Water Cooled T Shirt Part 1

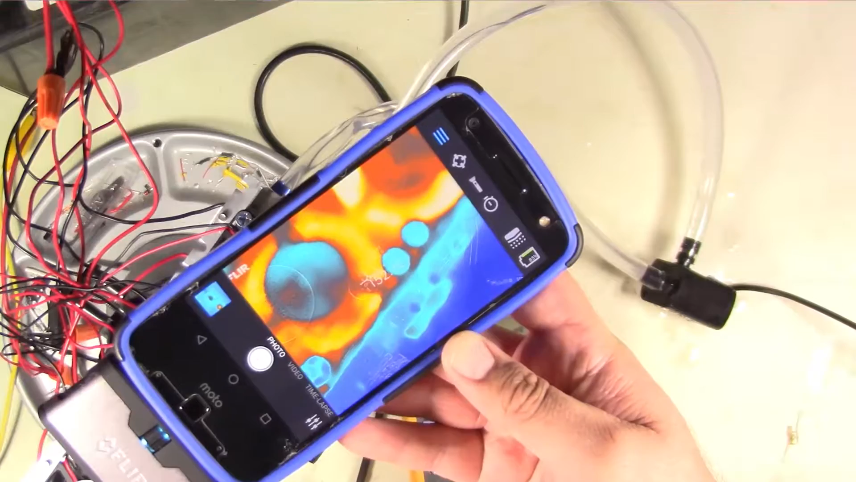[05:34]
That's pretty hot. Let's look at the heat sink. Oh, I forgot. Aluminum. Let me get a piece of tape. A lot of times with these thermal cameras, you have emissivity and reflection.
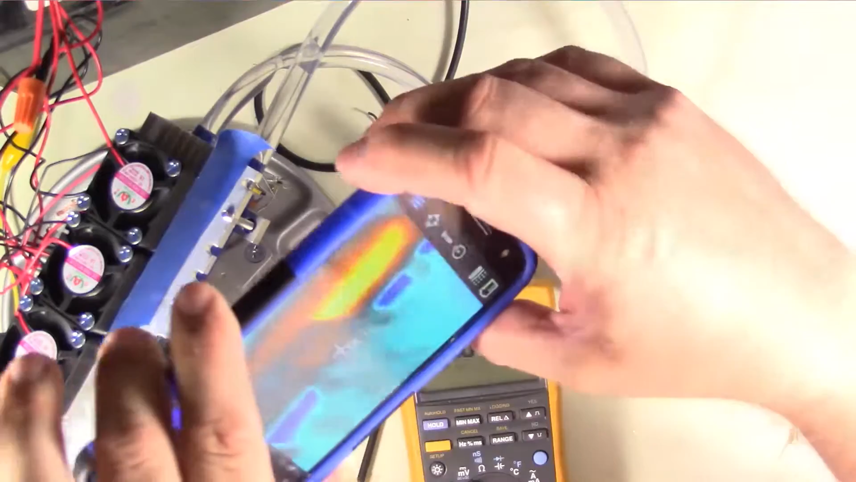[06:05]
see if I can, oh my gosh, it's taking pictures on me.
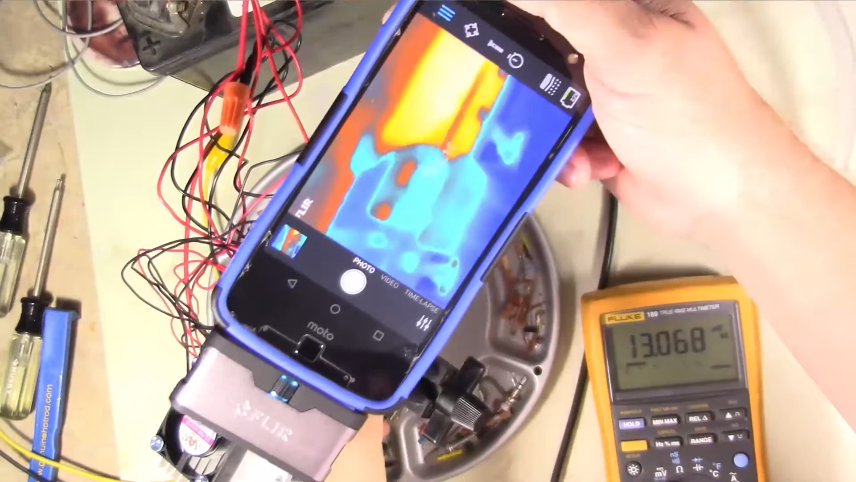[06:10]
That piece of tape is really hot now where the rest of it looks like it's cold and that's because of the IR reflection. So let me, let me take a peek at it here. Uh, let's see. Let me find it. It's about 95 degrees Celsius.
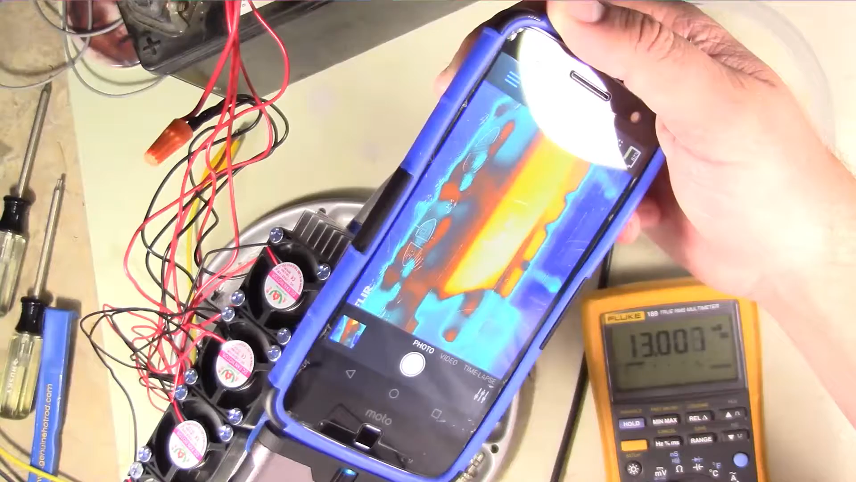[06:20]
Now I'm wondering if it's that hot. I wonder how well it's cooling. So I'm going to take a peek back at our hoses again and see, we've already, we've come up to about 20. I know you can't see that.
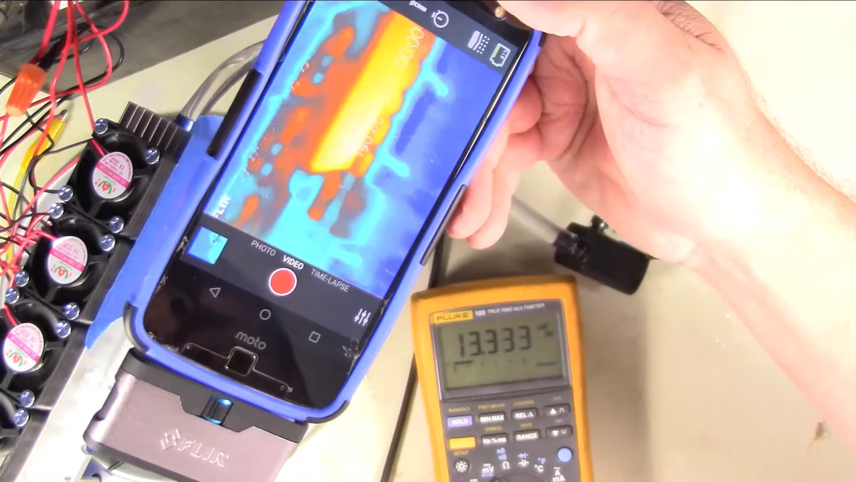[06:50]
Well, now looking at it, it looks like it's moved it down to about 87 degrees.